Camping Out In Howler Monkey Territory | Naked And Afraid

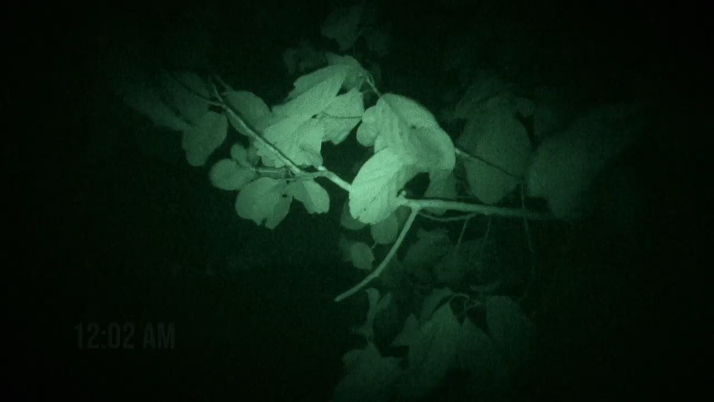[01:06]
It's still the middle of the night.
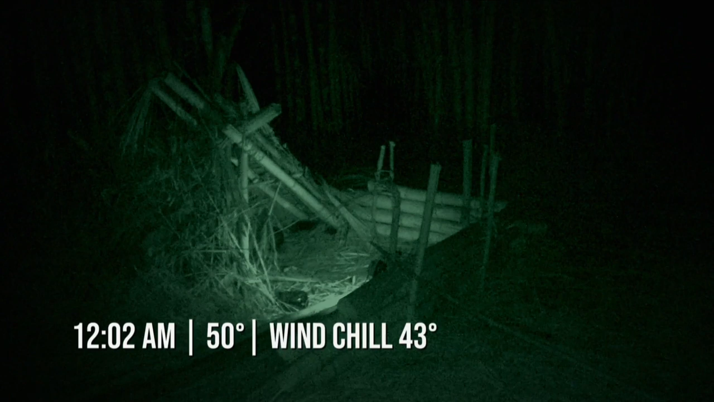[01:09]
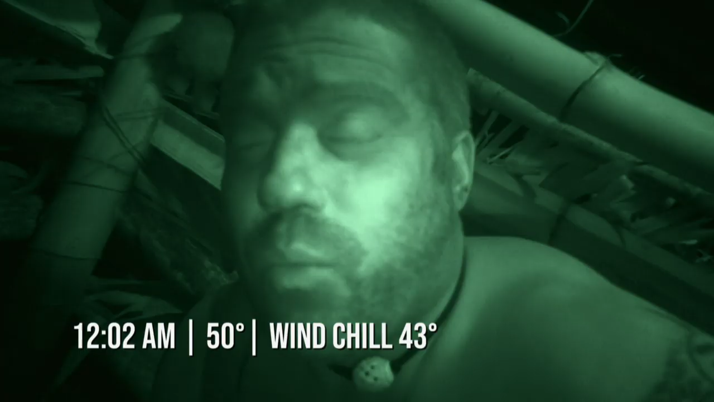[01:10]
The wind has picked up just dramatically.
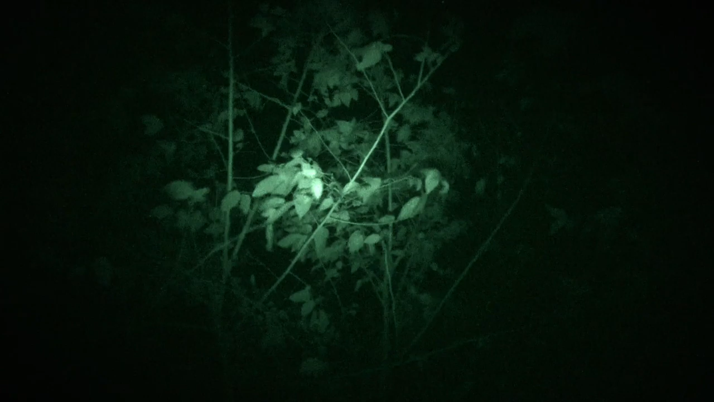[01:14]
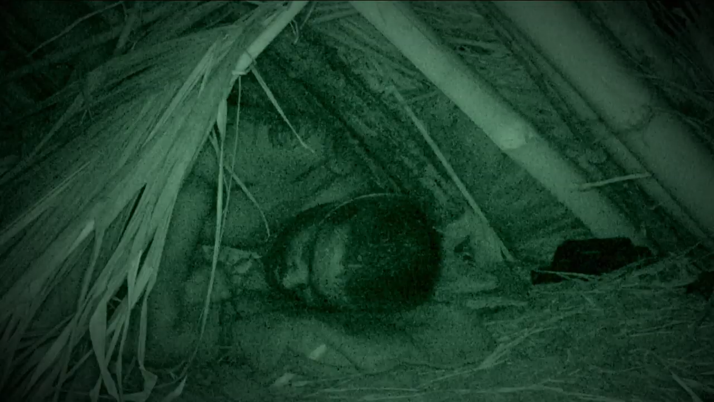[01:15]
I'm the only one here, so I'm having to huddle up against one side just to get as much protection from this wind as I can.